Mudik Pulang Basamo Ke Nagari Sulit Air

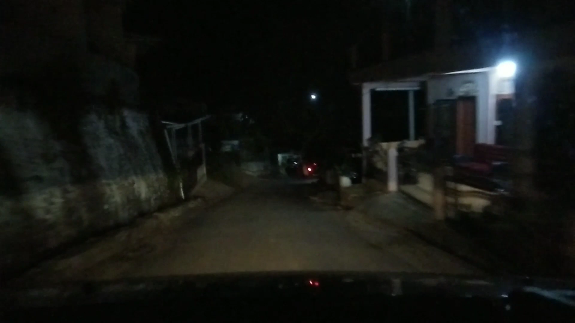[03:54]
Oke guys, kita telah nyampe di kampung halaman pada jam 3 pagi ya guys. Ini situasi dini hari di kampung ya guys. Alhamdulillah kita telah nyampe di sini dengan selamat.